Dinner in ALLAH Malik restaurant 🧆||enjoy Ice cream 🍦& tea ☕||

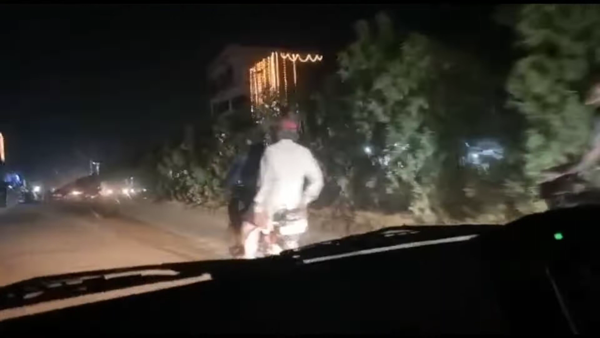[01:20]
यालो कलर की लाइट है वो मुझे प्संद है यह वाली औ और अभी तो आगे बहुत जादा है,
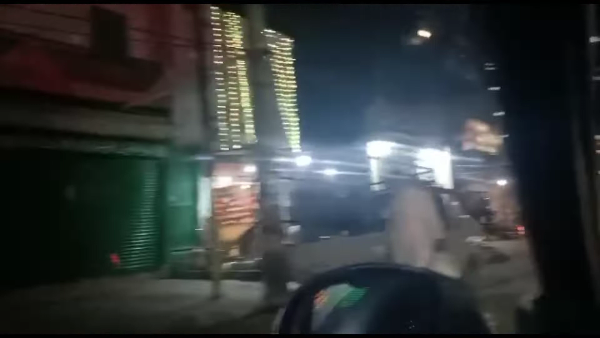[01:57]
अपने गर में लाइट्स लगई हुई है और अभी तो आगे ट्रीज को भी लाइ� हुई है
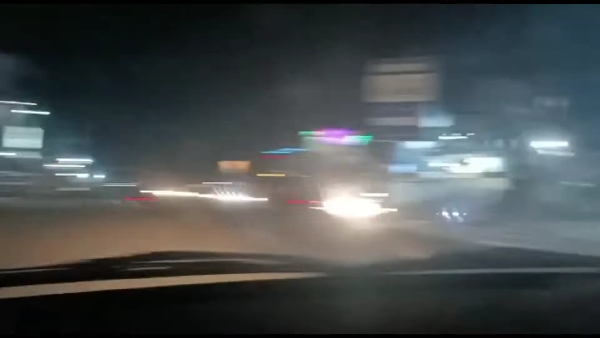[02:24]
देड़ ह हो एंगे हैं यह यह पंट्रोल पंप आ चुका है,